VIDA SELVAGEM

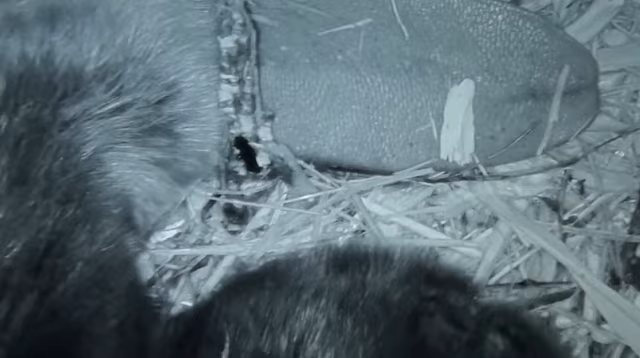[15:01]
lá de baixo, lá na toca dele. Não dá pra ver legal, mas dá pra ver a cauda dele ali. É, que também é dessas regiões temperadas.